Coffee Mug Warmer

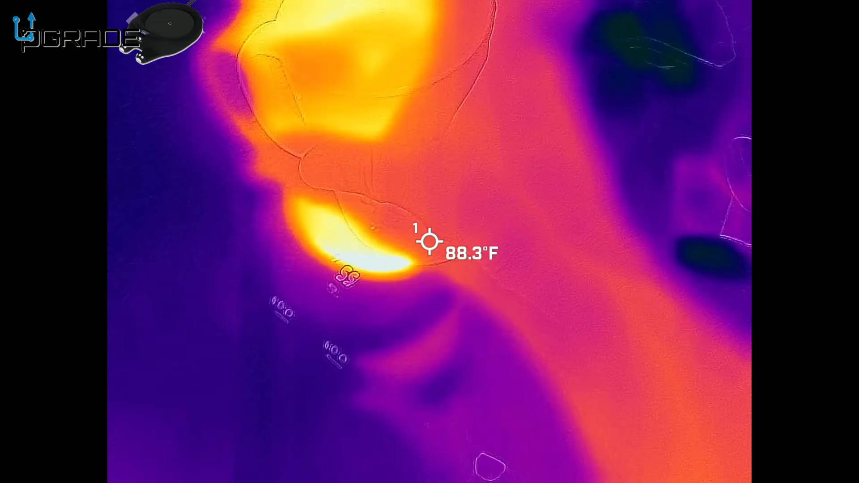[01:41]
On screen: spot 88.3°F
some heat in the bottom showing you how hot and warm and actually my cup's a little warm so um
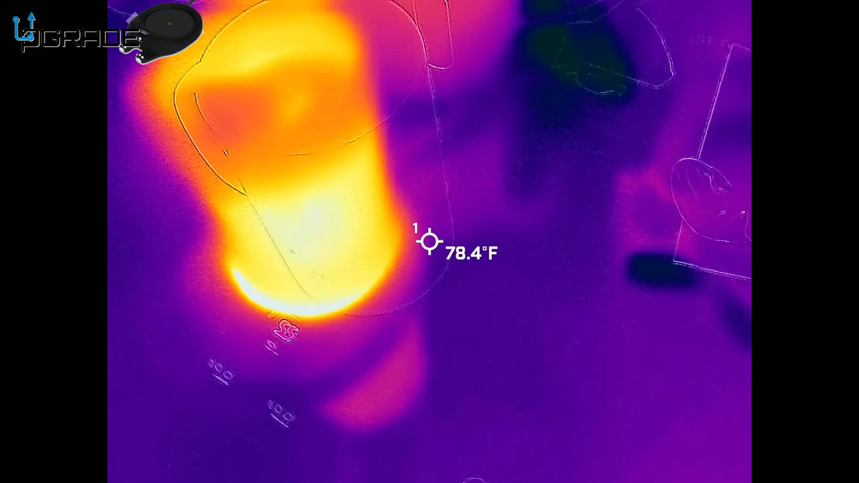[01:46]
On screen: spot 78.4°F
if you guys can notice the cool is on the top because of the foam but then it just
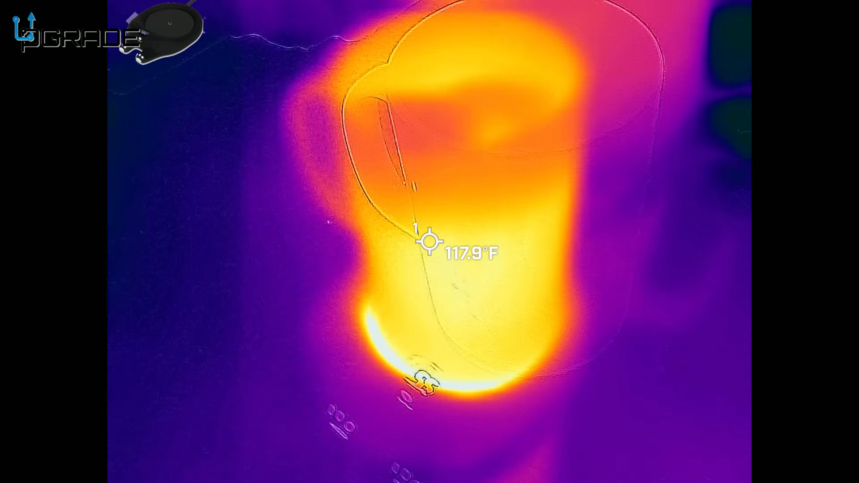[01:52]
On screen: spot 117.9°F
goes super hot in the bottom so my suggestions use the actual cup holder but this is pretty much the actual heater it's working it's doing its magic so i hope you guys